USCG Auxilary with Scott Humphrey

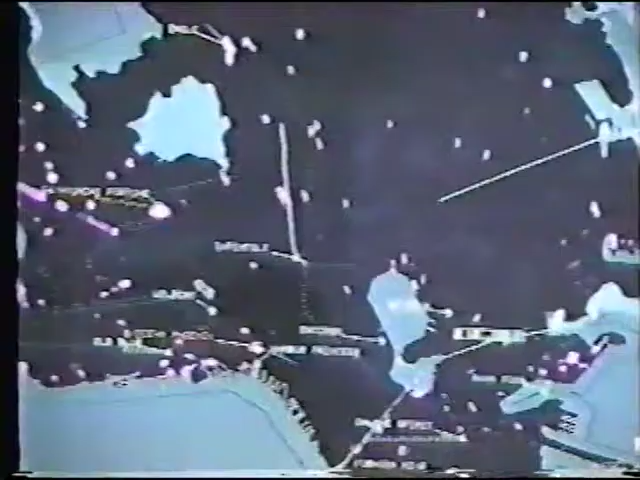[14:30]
Actually, we're looking at a computer display now.
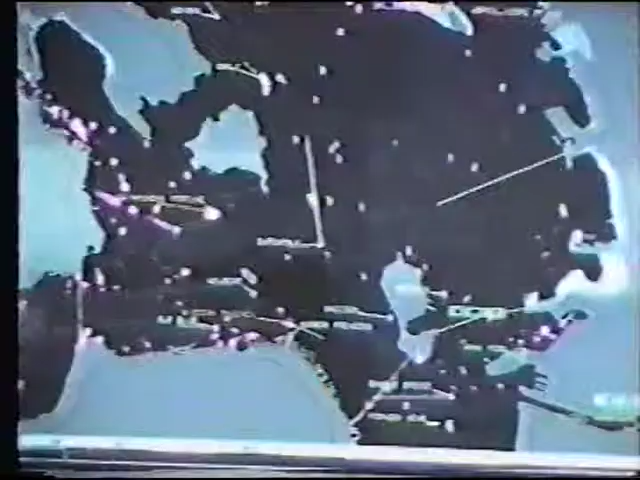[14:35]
The old radars that you saw, with the turning antennas, have been replaced by computerized displays. You could see little icons representing the tracks. Each of the consoles has 21-inch computer displays in front of it.